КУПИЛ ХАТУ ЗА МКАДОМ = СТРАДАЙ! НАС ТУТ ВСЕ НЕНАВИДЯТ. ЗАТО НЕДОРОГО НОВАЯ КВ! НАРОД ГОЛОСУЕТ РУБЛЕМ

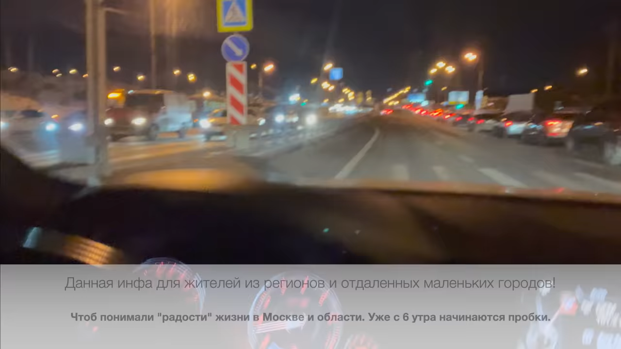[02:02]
По факту уже трафик довольно-таки плотный. Уже появляются первые пробки. Вот эта дорога на выезд из Москвы. То есть люди уходят на МКАД. Вот эта дорога на въезд в Москву. Вы сейчас можете увидеть, как там народы уже наваливают по полной программе. И это, подчеркиваю, пол 7 утра. По-хорошему, чтобы не было пробок, вот это все дело нужно проезжать часиков так. Поверните налево. Пол шестого. Вот он, поток.